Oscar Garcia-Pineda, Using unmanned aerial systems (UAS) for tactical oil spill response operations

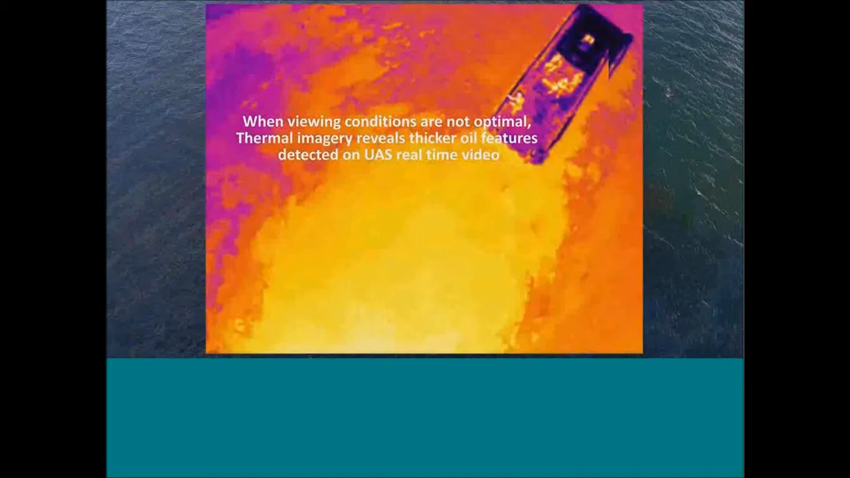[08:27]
So here, for example, more examples of thermal imagery.
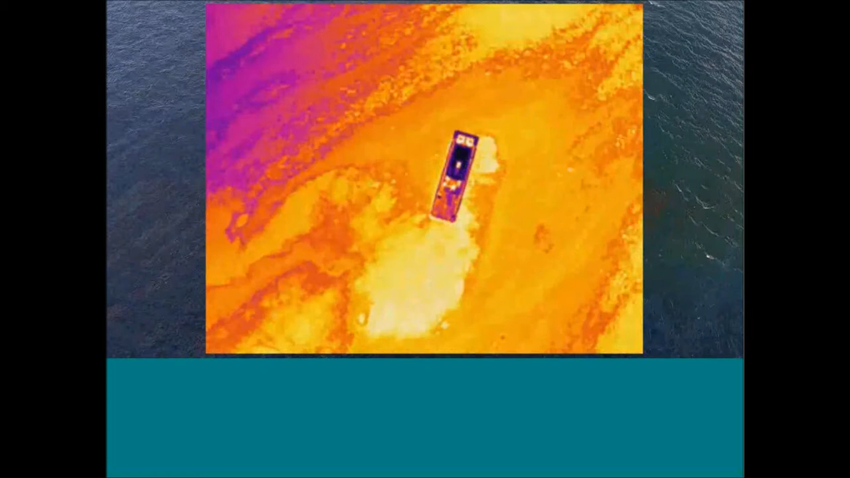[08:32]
Sometimes when there is no enough illumination, the oil comes up very nicely on thermal imagery. And I've been working lately more and more with these
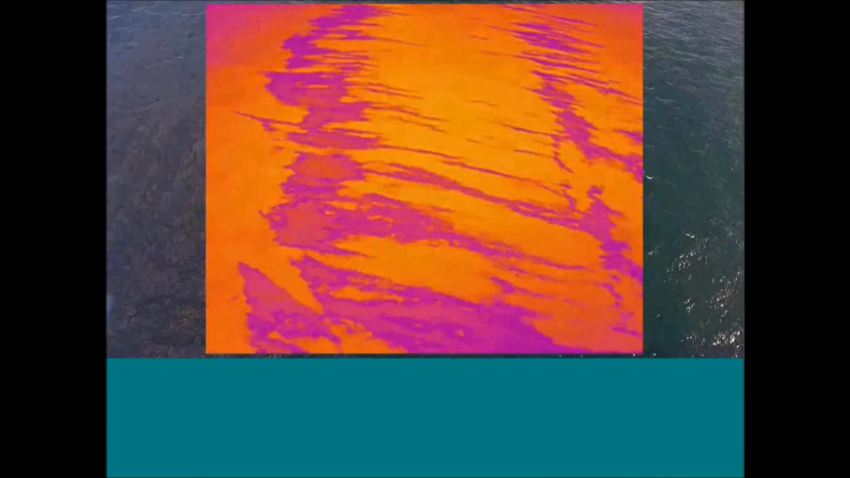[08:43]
sensors, because they can really be useful for detecting thick oil.
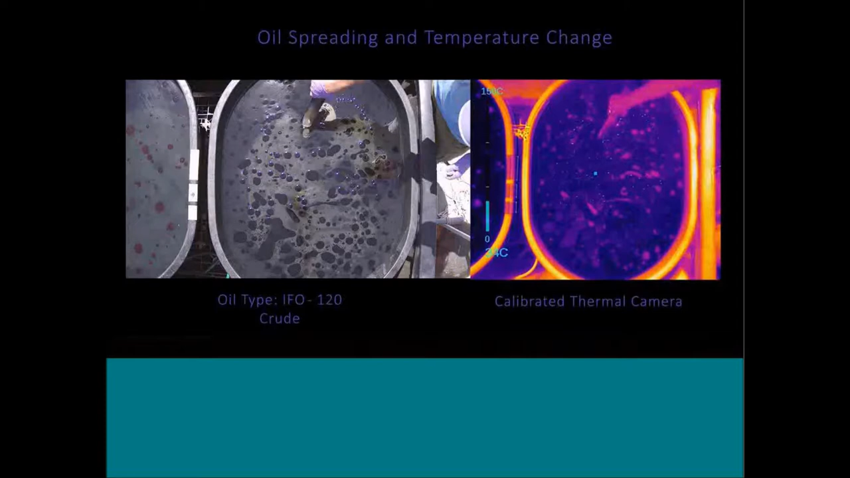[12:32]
I mean, it's very astonishing to see not only the spectral response, but also the physical behavior of different oils. For example, what you're seeing here is how IFO behaves in contrast with
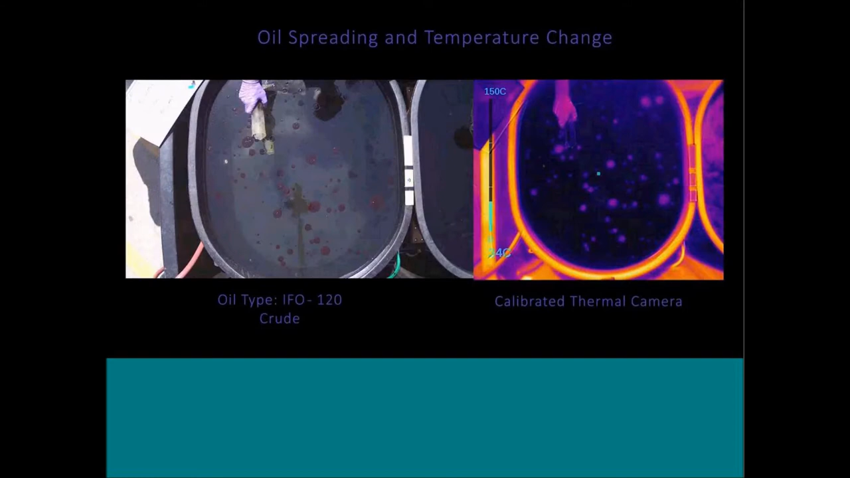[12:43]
On screen: scale top 150°C
ANS, for example.
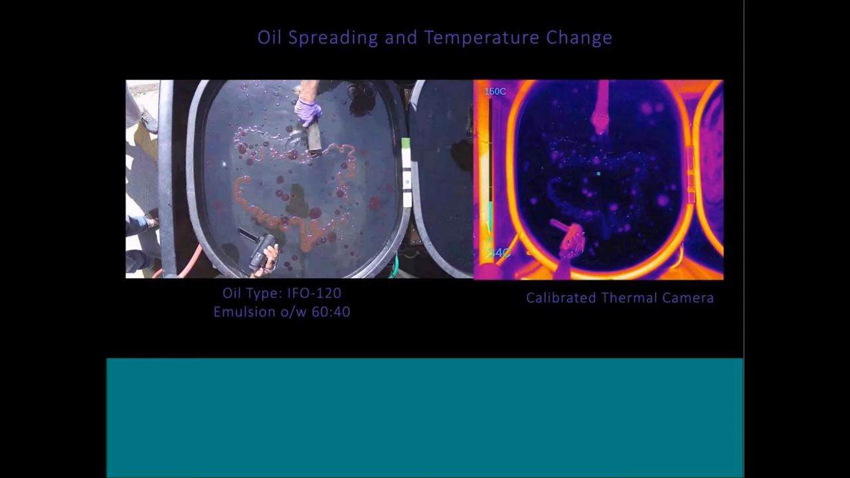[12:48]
It's just the spreading velocity, the spreading capacity, the viscoelastic properties, the thermal, the reflection.
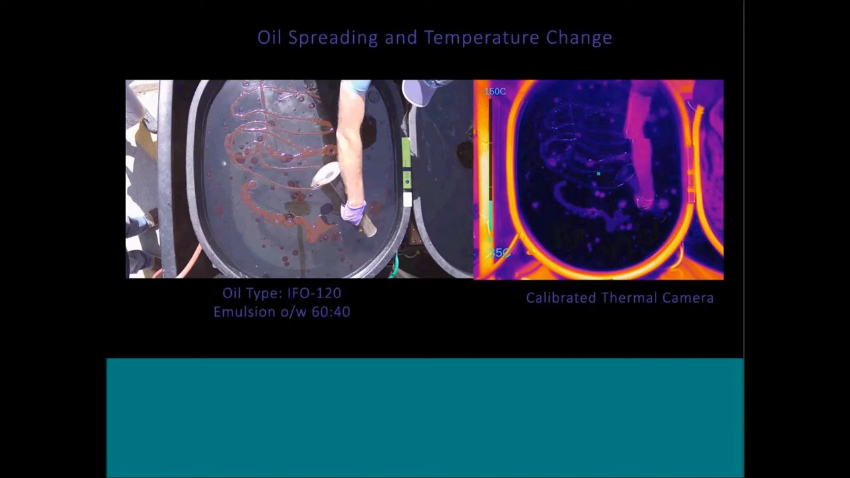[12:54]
It's very different to work with one oil versus another oil.
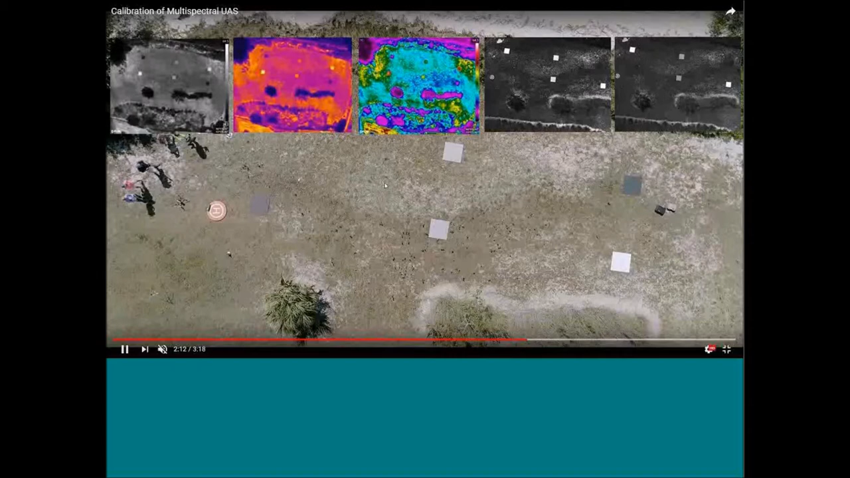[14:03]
And then what you are seeing now on the screen is just how all the imagery from all the different bands comes along. And it's there is so much detail on each of these different sensors.
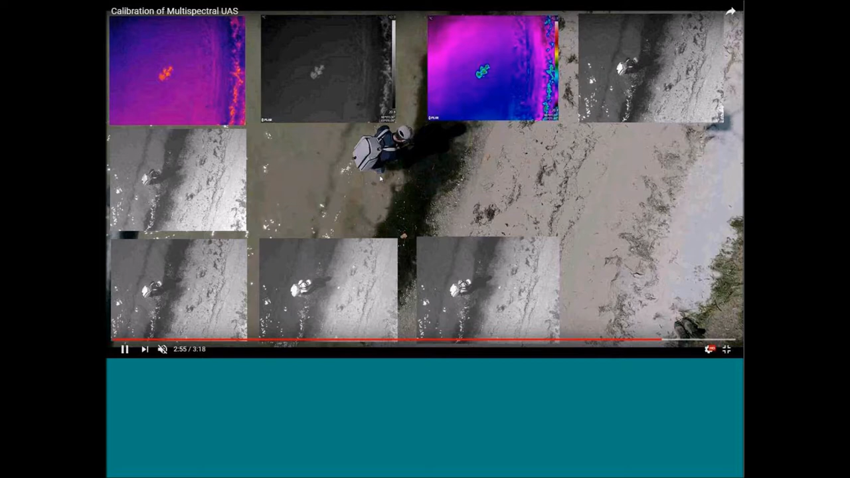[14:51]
Here, it's going through these panels,
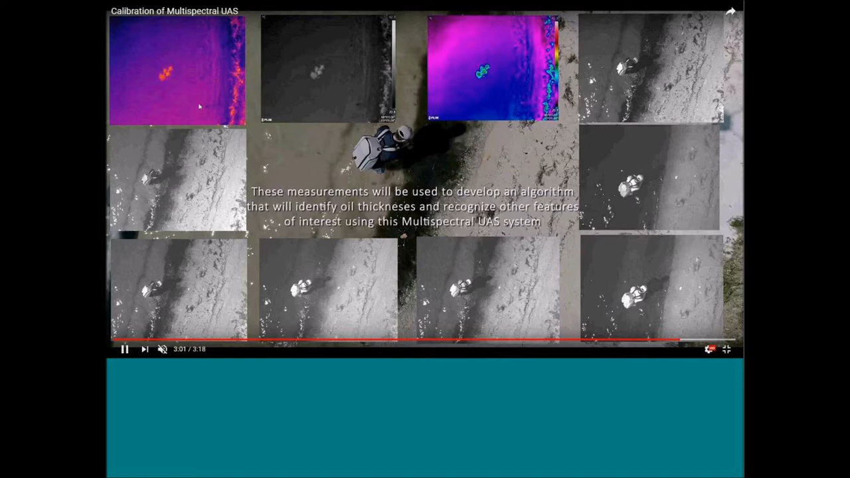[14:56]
you can see the differences, how different bands react strongly to vegetation more than other things.